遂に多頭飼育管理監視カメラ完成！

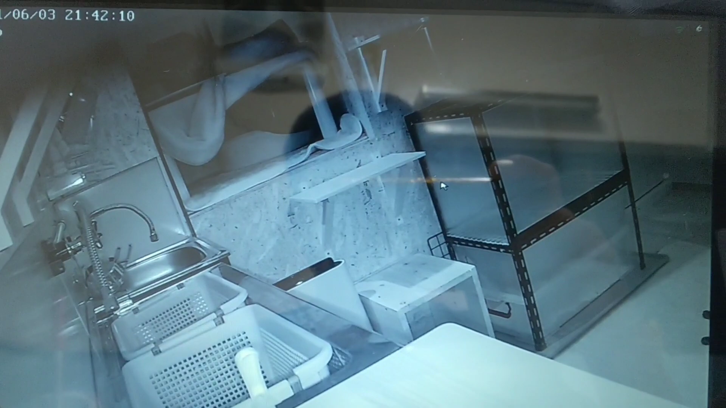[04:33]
6個ねこれがあのーエルサちゃんとかのねレオちゃんとかの部屋のこれはもうまああの2つトイレ映してるんであの感知しよくすると思うんでまあこれからねあのー感知するのにねこれえっとね
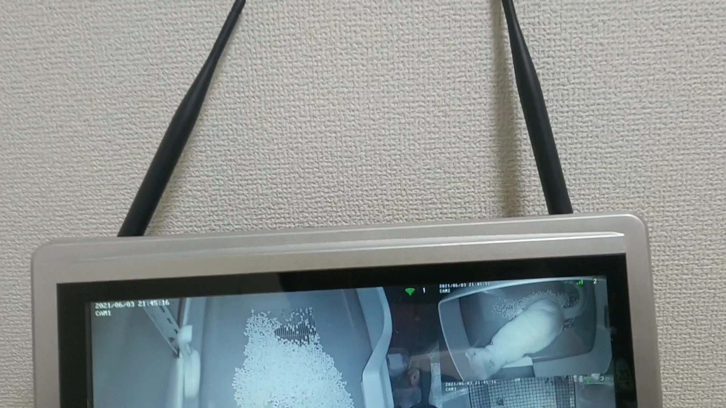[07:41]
うんこがやばかったりゲリやったらこれでねチェックできると思いますこれからこれでね完璧にチェックできるとかなと思ってますはい以上です